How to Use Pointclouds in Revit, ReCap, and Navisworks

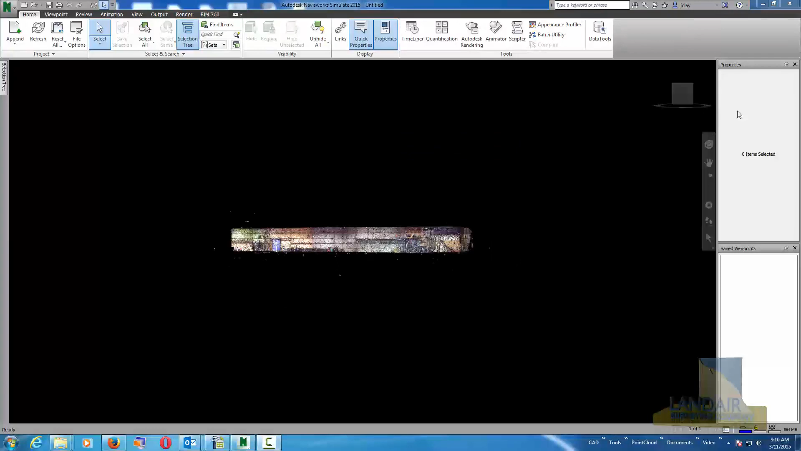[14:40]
The engine's pretty nice inside Navisworks.
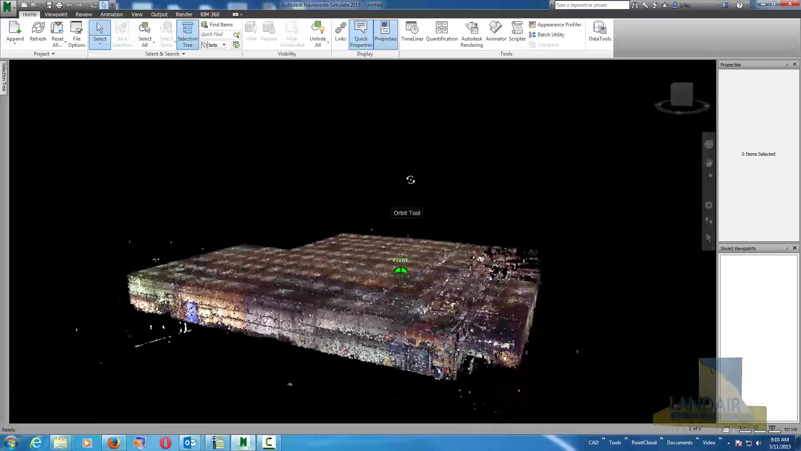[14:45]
It does lots of other things besides what I'm going to show you. But this is just the Navisworks Simulate we use to create some videos and make some basic measurements.
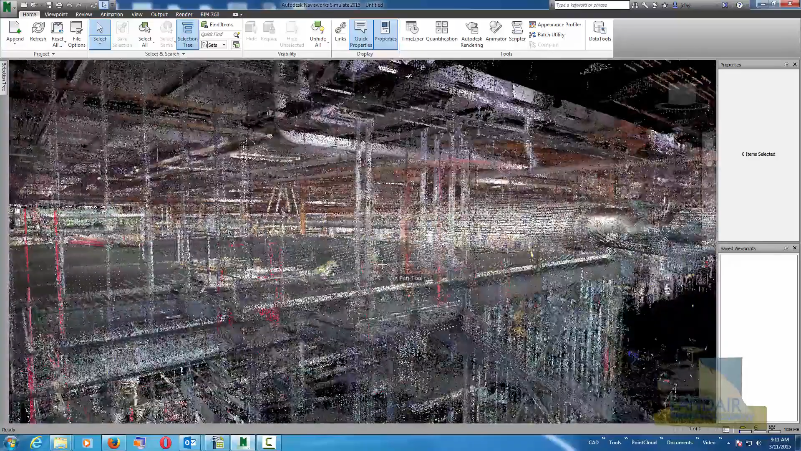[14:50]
And to view the cloud sometimes.
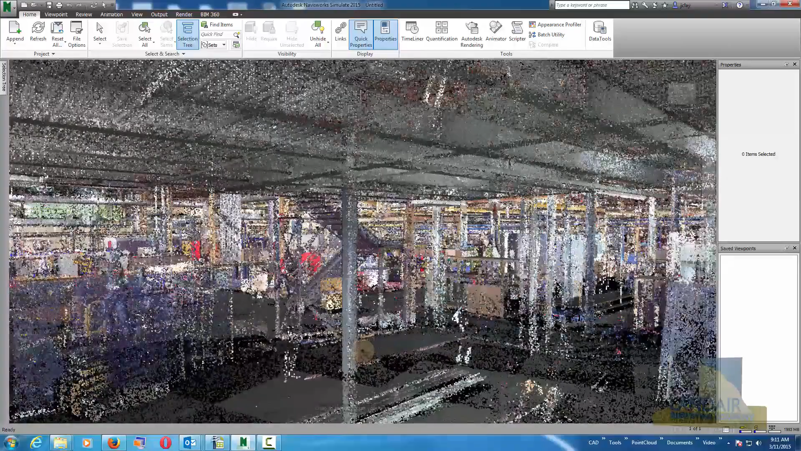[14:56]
Here you can use the same tools. We can walk around just like we were inside of Revit and Recap.
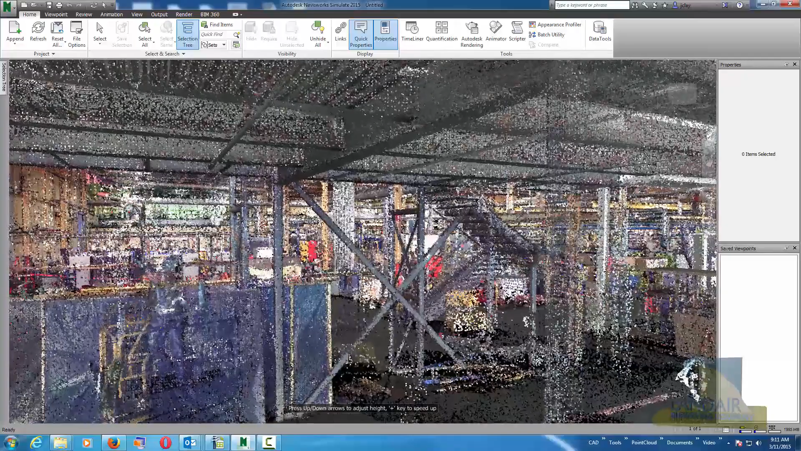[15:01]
And then once we get to an area maybe we can make a measurement.
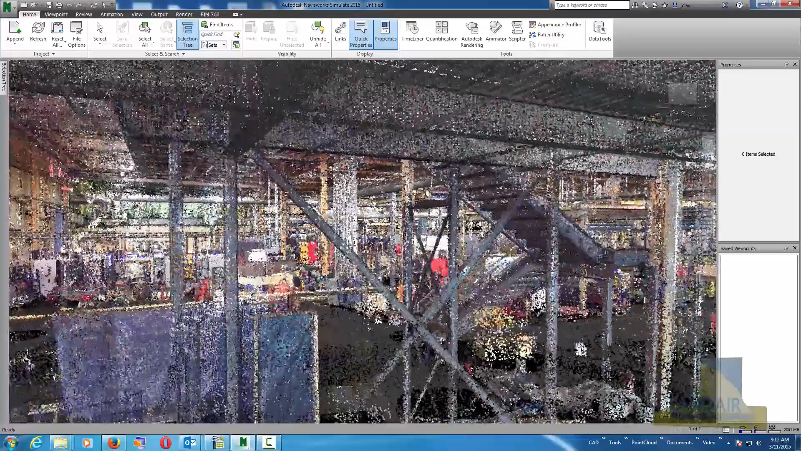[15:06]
To show you that it does have a good vertical measurement tool. Because you can lock the axis that you're measuring tool. And I kind of like it too. So we like that as a choice. So here I'll choose measure. And click the bottom of that pipe.
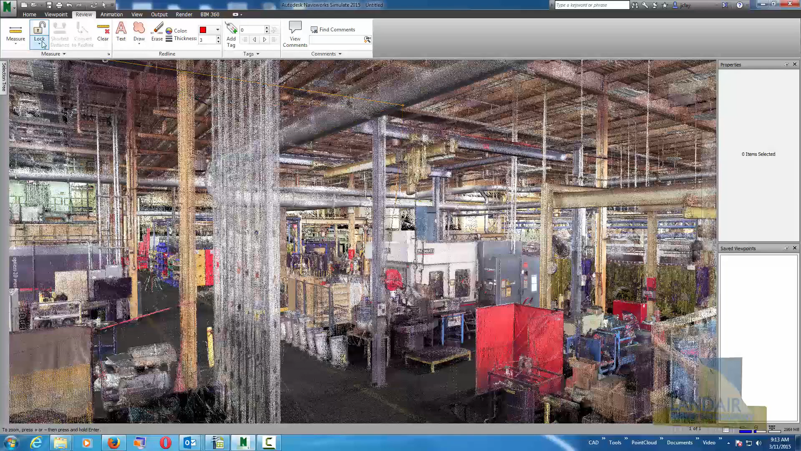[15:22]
And again you probably want to orbit around to make sure you really did pick the bottom of that pipe. But then you can lock the Z axis. When I come down to the floor you'll see that the distance here in meters right a second is 5.3 meters. And as I move around the floor it's not measuring over to the point. It's measuring directly down to that floor and telling you what the Z difference is. And I like that. And we can go to the options and change in the general settings.
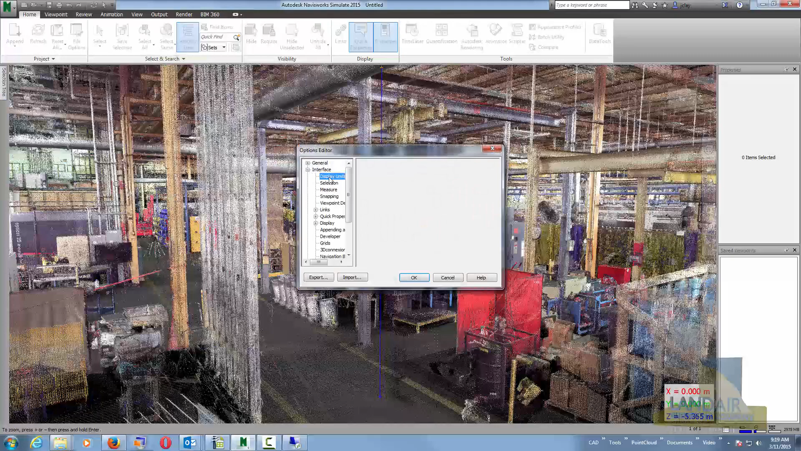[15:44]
We can change the units to feet and inches. OK. And now you get feet and inches. So that's a basic look at those three tools. And all of them have their purpose.